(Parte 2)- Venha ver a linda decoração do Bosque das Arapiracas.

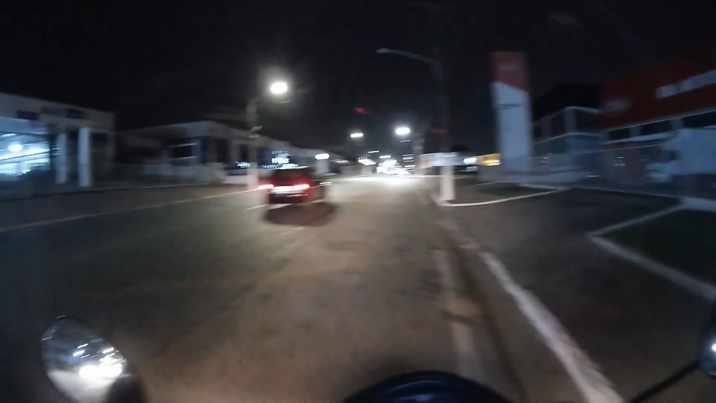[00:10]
pessoal, nós estamos saindo agora do Atacarejo Azul.
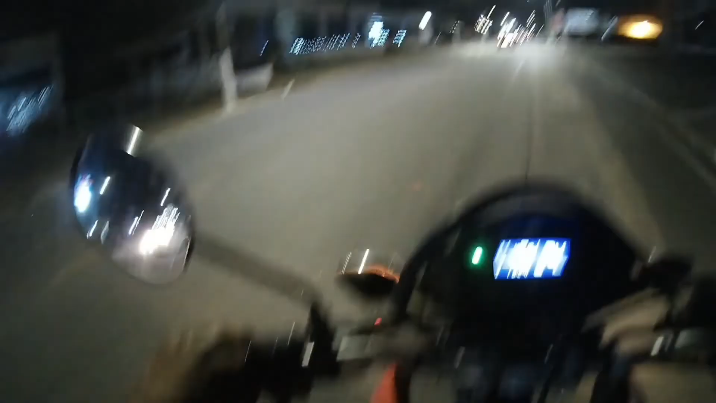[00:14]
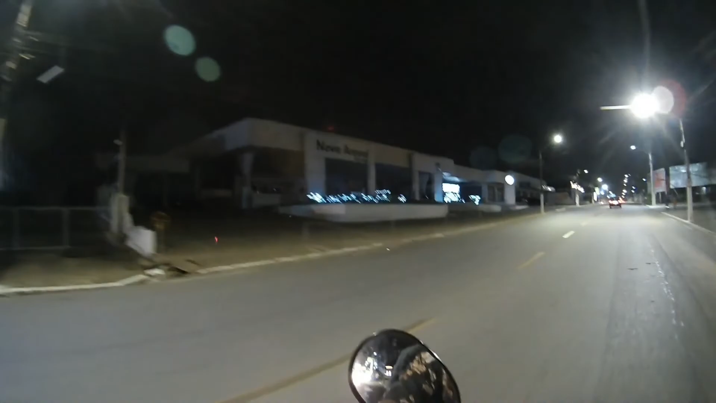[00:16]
E pega aqui a visão dos efeitozinhos aqui da nova Aravel.
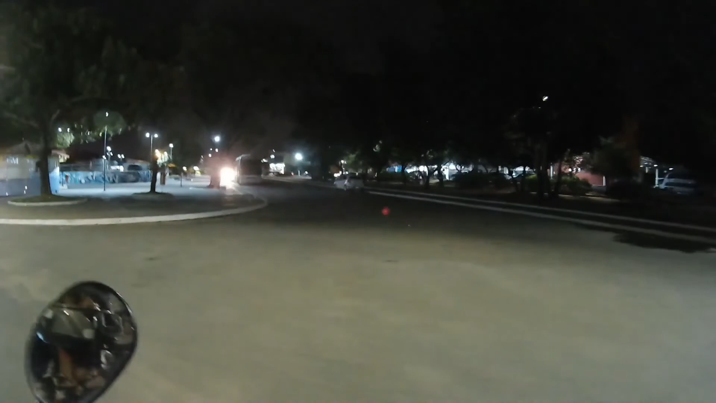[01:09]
Passamos de frente à rodoviária, mas não deu para vocês verem a rodoviária, né? Porque tá escuro.
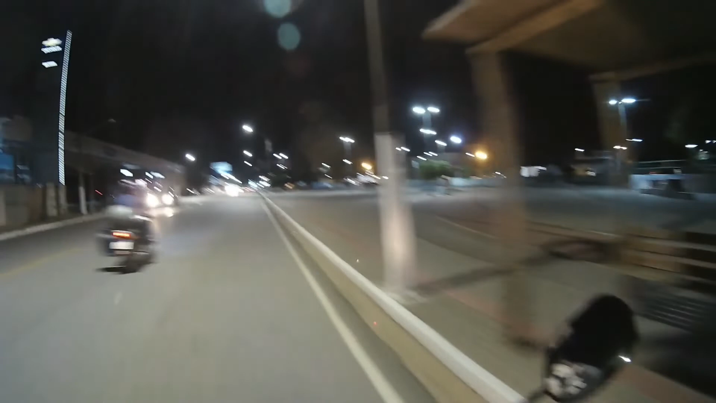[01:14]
Chevrolet aqui, ó. Pessoal, pega a visão da Carajás aqui, ó. Academia top aí, ó.
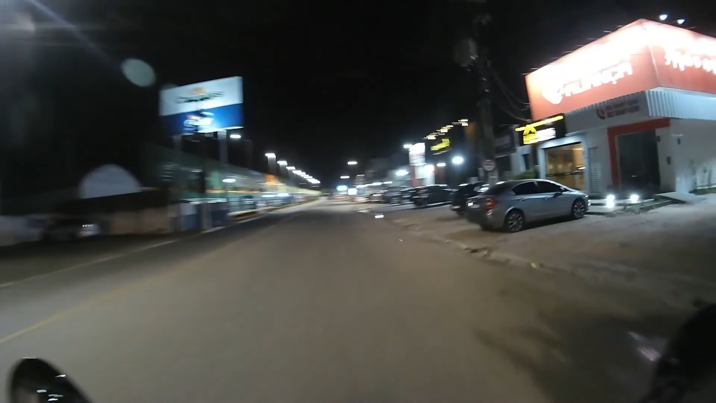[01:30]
Deus deu para pegar a academia aí, para ser um pouco ligeiro, mas a Carajás é isso que vocês deram para ver, porque o nome daquele ali, ó, Carajás aqui em Arapiraca. Você chegando aqui depois da rodoviária, você vai deparar com a Carajás aí, ó, até 9 horas da noite, se eu não me engano,
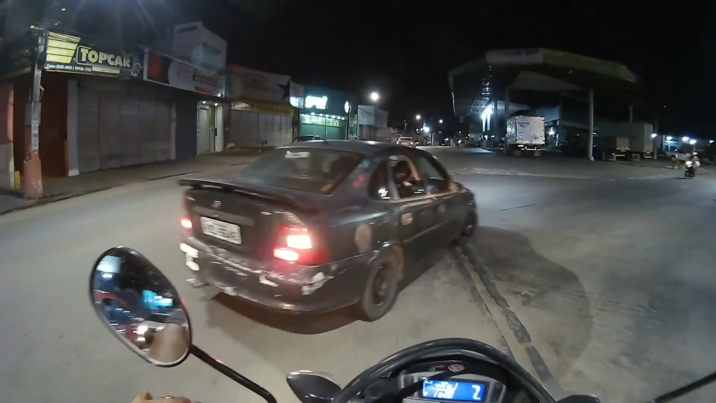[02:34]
Perdida, sabe não, é, tá perdido o cara ali, acelerou o carro, depois deu sinal para entrar ali à direita. Aí vamos chegando agora na conhecida rua 15 de novembro, saindo agora da rua Marechal Deodoro e vamos pegar a rua 15 de novembro aqui.
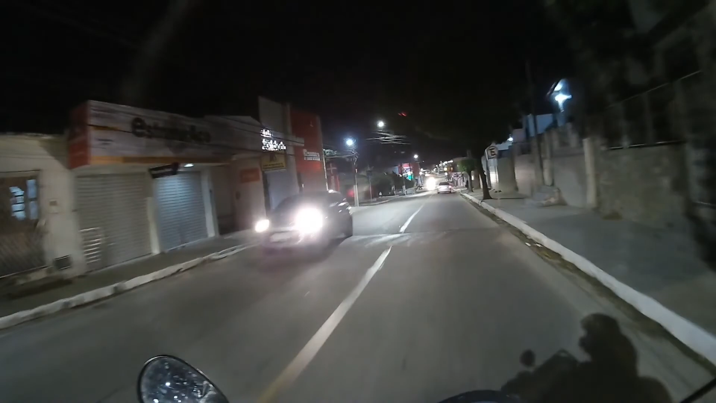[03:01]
Filmagem aqui, vocês estão vendo que é à noite, então alguns vídeos não vai ficar 100% com a qualidade.
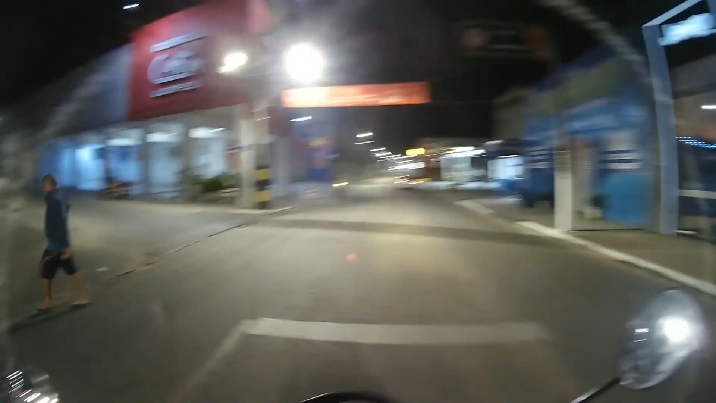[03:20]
Aqui, lojazinha aqui de Jeep aqui, topada.
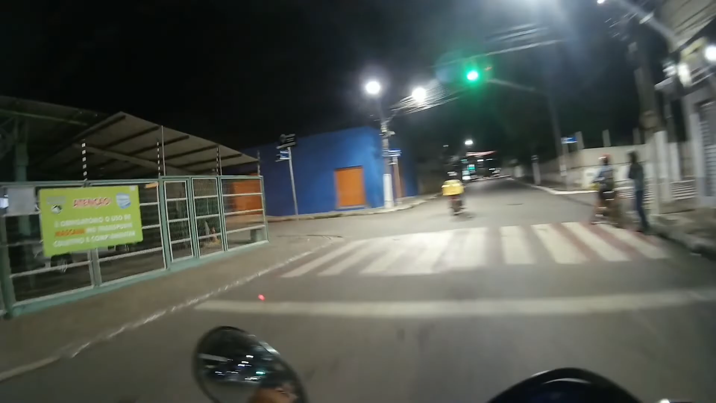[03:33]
Vamos passar por a Paulo Magalhães aqui, rua Paulo Magalhães. Vamos entrar aqui na rua Domingos Correia. Vocês já estão imaginando para onde eu vou? Eu vou na rua, na Praça Max. Tem uns enfeites de Natal ali também naquela praça. Eu quero pegar a visão ali. Quero que vocês peguem a visão.
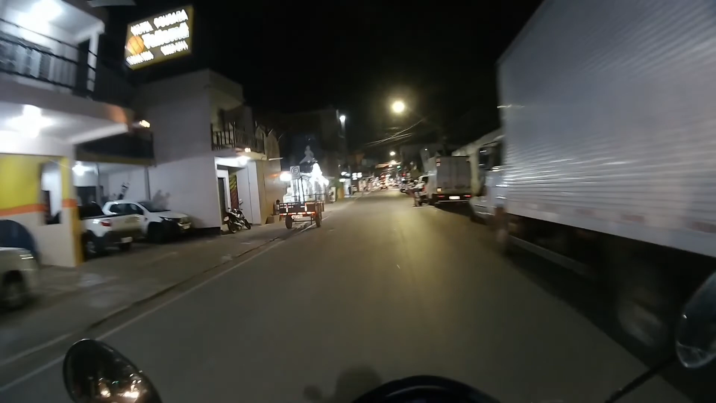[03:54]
Hotel bem conhecido aqui, Hotel Pequeno Príncipe.
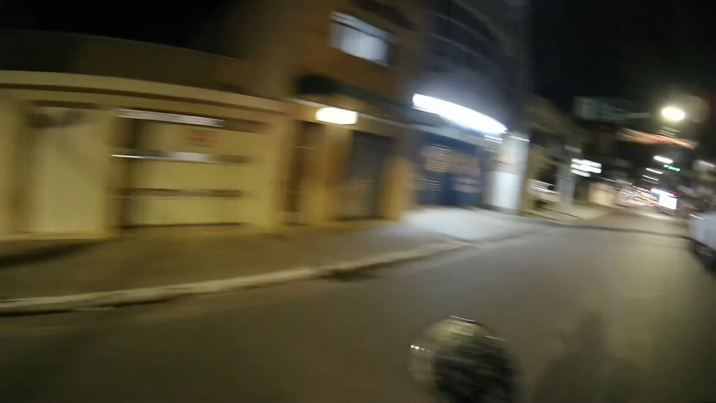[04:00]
Se vocês virem aqui na rua Domingos Correia, você vai se hospedar aqui no Hotel Pequeno Príncipe.
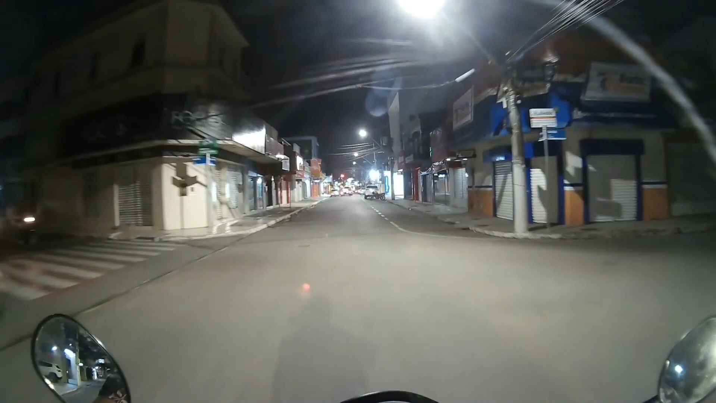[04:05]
Muito bom esse hotel, viu? Hotelzinho top de linha. E passando aqui, pessoal, pega a visão aí, ó. Pega a visão aqui da Praça Max.
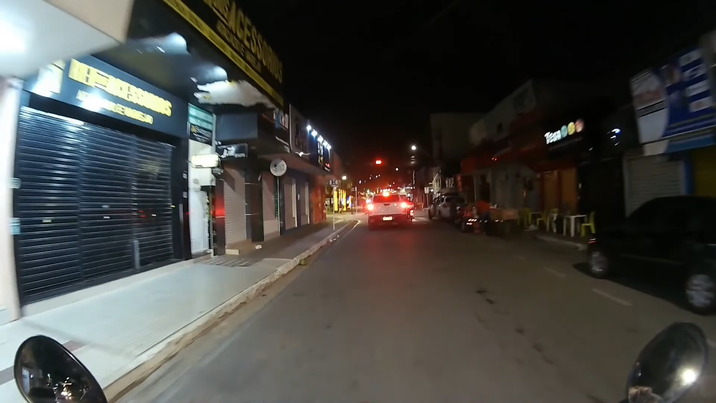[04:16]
Tá bonitinha a Praça Max, pessoal. Olha aqui.
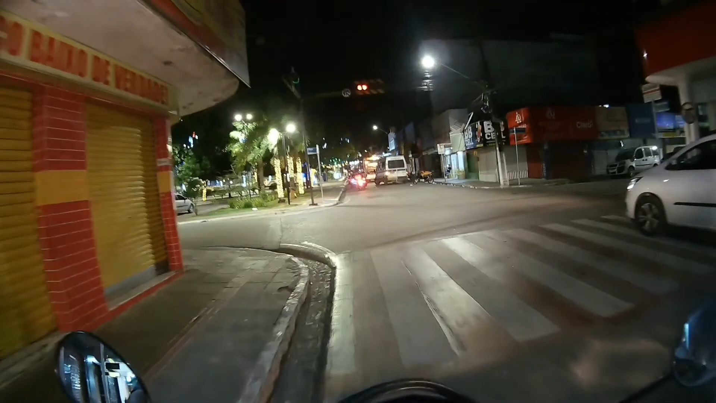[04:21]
Entendeu? Praça Max aqui, enfeitezinho, ficou topzinho, ó. Dá uma paradinha aqui pra vocês pegar a visão aqui.
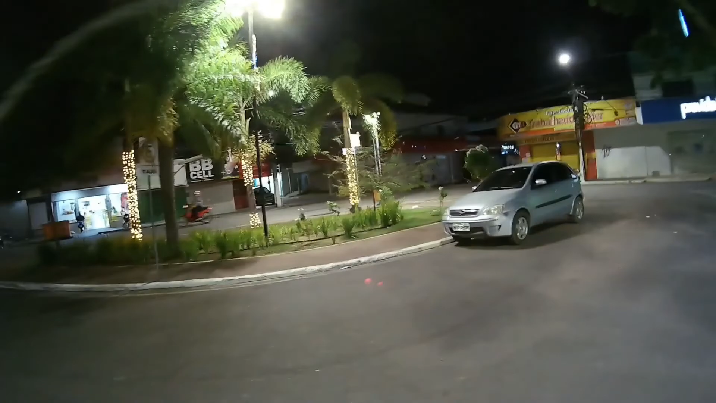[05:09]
Ficou bonitinho aqui a Praça Marques. Floricultura aqui.
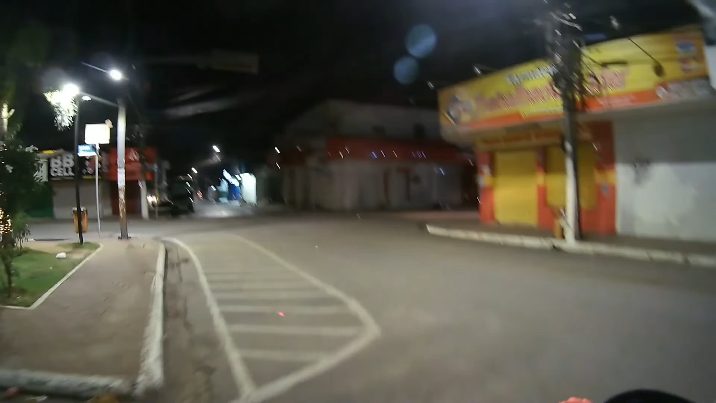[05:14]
E vamos por aqui. Só peguei ali.
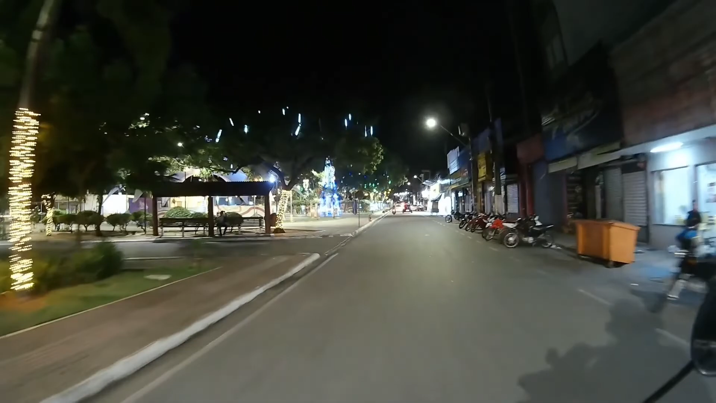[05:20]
Se liga aqui, ó. A tenda é essa aqui que eu falei a vocês aí, ó.
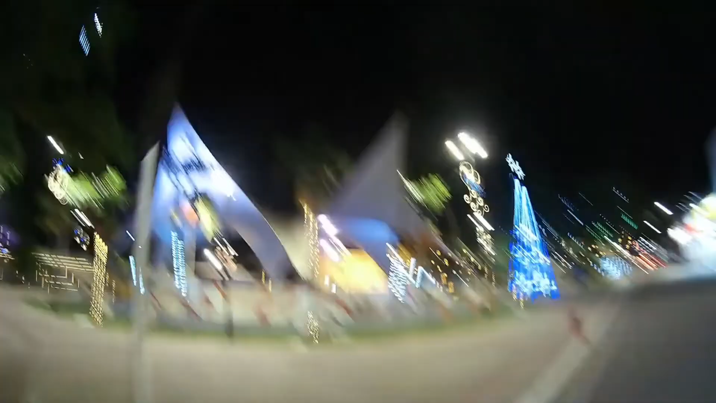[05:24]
Sempre tem eventos culturais aqui, apresentações de algumas bandas locais.
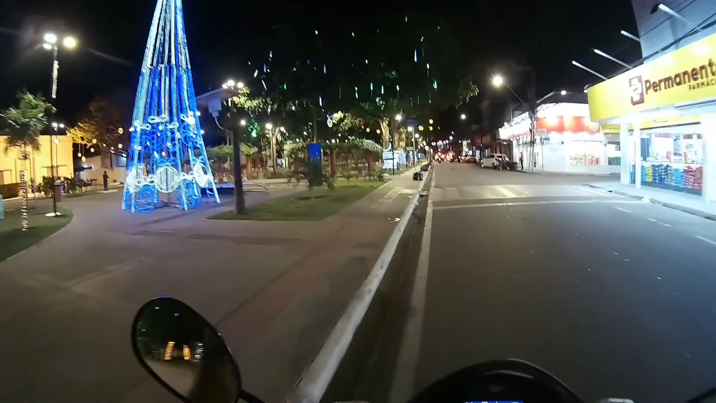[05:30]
Tá aqui, ó. A prefeitura antigamente era naquele prédio ali, ó. Aí agora a prefeitura mudou, né?
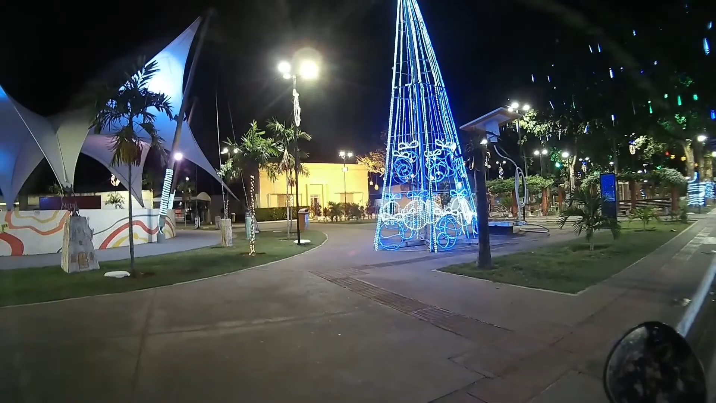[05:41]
Mas antigamente era aqui. Aqui fica o Colégio Antigo Lima. Ainda está, ainda funciona ainda, viu? Aqui como tá bonita essa praça aqui. Depois eu vou falar mais sobre essa praça, né? Pelo dia.
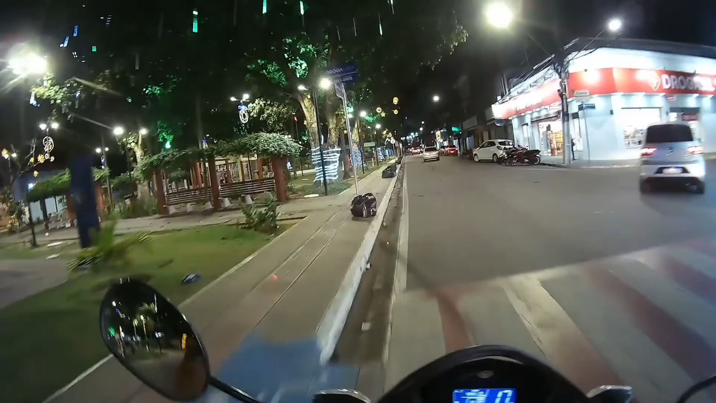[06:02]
A história dela, essa praça aqui tem história, viu? Pega a visão aqui, ó. Tá bem enfeitada aqui, bonita mesmo a praça.